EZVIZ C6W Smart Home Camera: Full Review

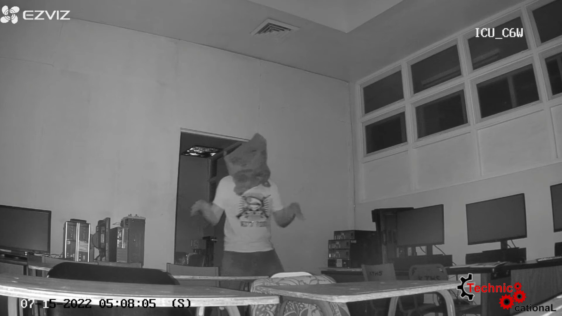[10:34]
As embarrassing as it is, the feed that you're seeing right in front of you is actually taken from the camera, and the room was pitch black.
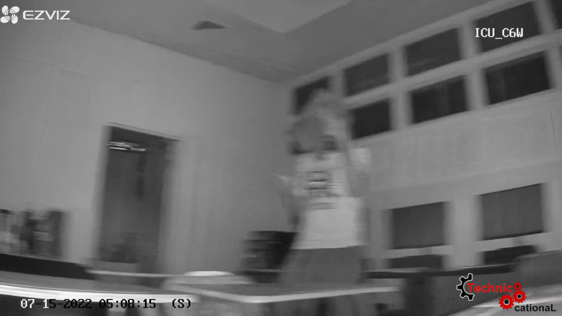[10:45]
You could not see anything.
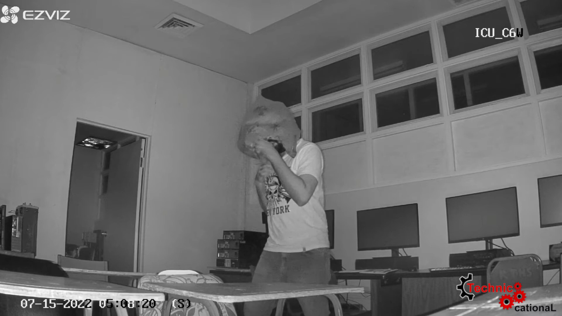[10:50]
And the EZVIZ C6W had a fully clear, crisp video feed of what was going on.